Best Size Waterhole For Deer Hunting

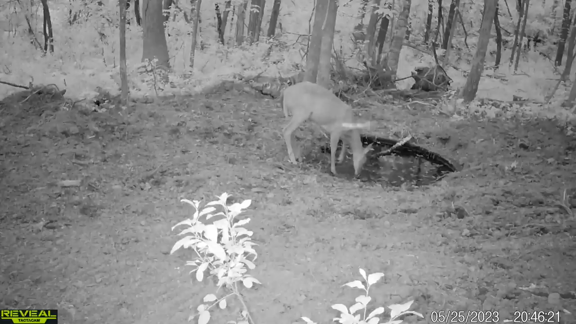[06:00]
we've never had a Rubbermaid's fail and I've been doing this for 20 years so and not even just Rubbermaid just a cattle tank you know cattle pond we've never had them break when we're digging them in here we really like to dig them below ground level this one's actually starting to rise up a little bit